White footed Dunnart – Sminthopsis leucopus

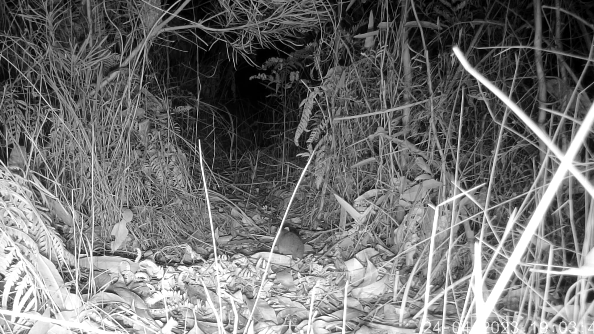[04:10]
White-footed dunnards are good climbers, and they often move by hopping, which gives them a pretty good chance of catching moths and crickets. Damn, missed that one. But the churned up soil of this lyrebird display mound is a good place to forage for worms and insect larva.
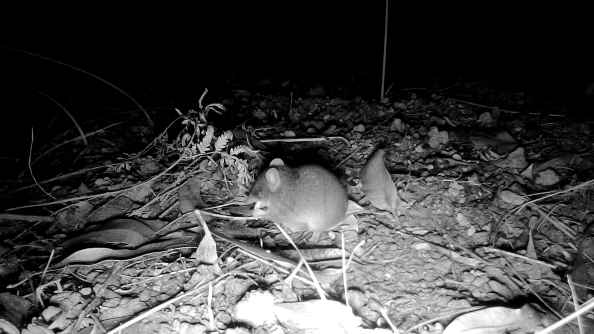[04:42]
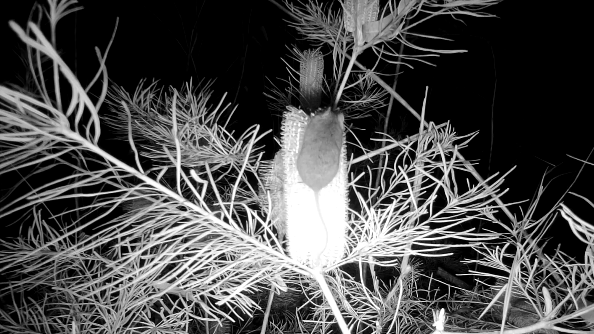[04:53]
And they're happy to supplement their basic invertebrate diet with a bit of nectar. Dunnards are sometimes called marsupial mice, and to the untrained eye, they look similar to mice. So how do you tell them apart? The common introduced house mouse on the left has a relatively short, blunt snout and, well, Mickey Mouse ears that stick up above the head.
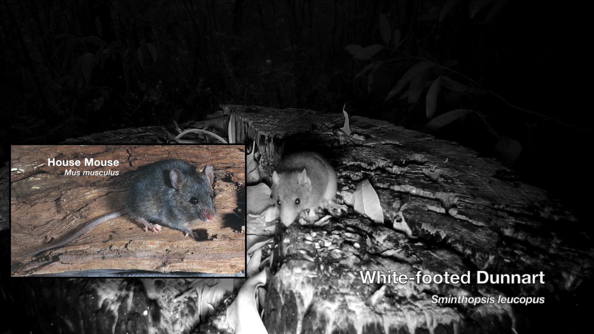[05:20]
The white-footed dunnard has lower, longer, rather human-like ears that end below the level of the eye. And the dunnard has a distinctly conical pointed snout. A glance at the skulls of the two animals shows why that is. Being predators on invertebrates and small vertebrates,
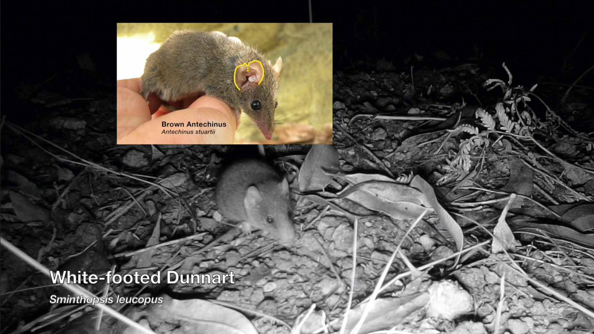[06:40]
which have a distinct deep notch at the top, and their snouts are somewhat longer. It would be hard to confuse the white-footed dunnard with the most widespread dunnard, the fat-tailed, scientific name sminthopsis crassicordata, whose range might just overlap that of the white-footed dunnard at the margins.
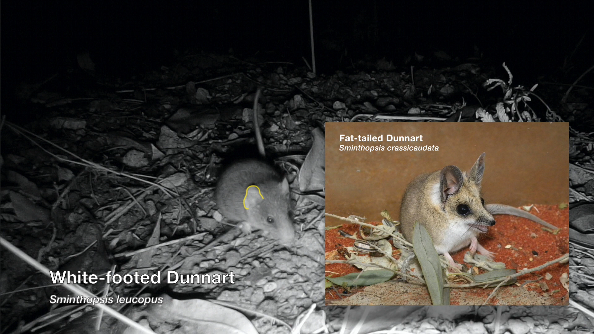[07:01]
Fat-tails are animals of the drier open forest, grassy woodland, farmland, shrubland and desert.
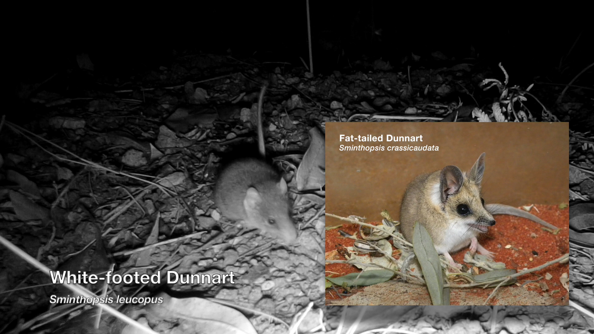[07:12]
They have pointier and much larger ears than the white-footed dunnard, bigger eyes and bulbous tails where they store fat.